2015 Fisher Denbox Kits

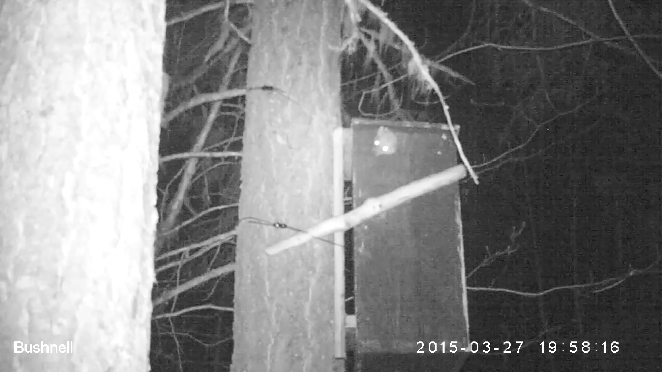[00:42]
This female, who we have called Debbie, is vocalizing with a large male fisher that is courting her. Fisher breed within 7 to 10 days of giving birth, but the egg does not implant in the uterus until the following February. This process is called delayed implantation and is common in weasels and bears.
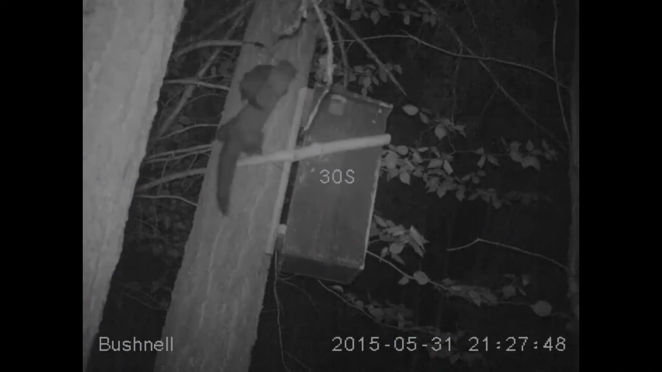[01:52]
Approximately two months later, Debbie brought her kit back to the den box and stayed again for a few days. Fisher kits will stay with her mother until at least the fall when they generally disperse to find a territory of their own.